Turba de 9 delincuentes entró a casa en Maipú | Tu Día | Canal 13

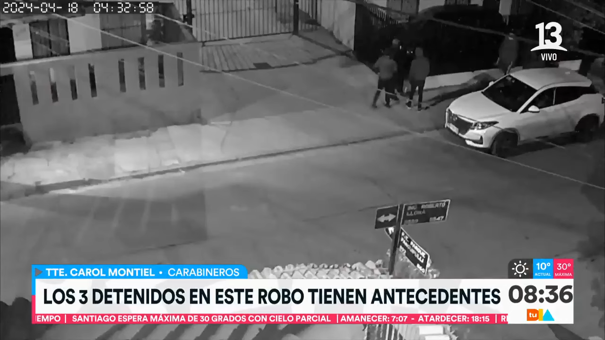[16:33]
Aquí hay una cámara de seguridad que me imagino que es de una de las casas, será en un poste, lo veo bien arriba, fíjate. Pero aquí están los nueve que se están como organizando afuera. Están mirando, están viendo dónde ellos podrían acceder con mayor facilidad. Sí, y es importante saber si llegan, son nueve, los nueve llegan en un solo auto, lo primero que les llama la atención será el Mazda que robaron de la primera casa y después vieron la ocasión o la oportunidad de ingresar a la casa, eso es importante también saber.
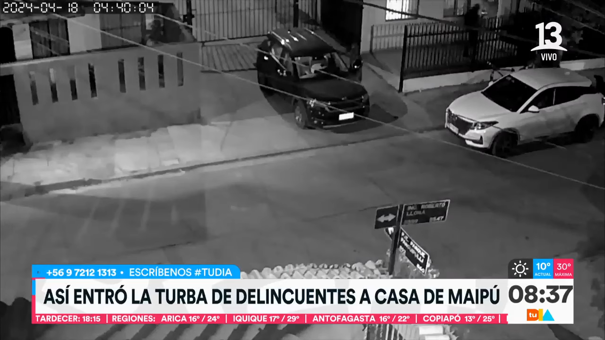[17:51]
Esto ya es cuando el robo está ejecutándose, mirá, ahí están. Ya sacaron el auto. Claro, sacan el auto y ahí ven la posibilidad de entrar a la casa. ¿Por qué? Cuando entran a la casa, yo no sé, y por eso es importante saber, llegaron con la intención de robar el auto y la casa, porque acuérdate que la otra vez, cuando hablábamos con la familia de la reina, les habían robado el auto y los delincuentes ingresaron a la casa también. O sea, claro, iban por el auto y terminaron ingresando a la casa.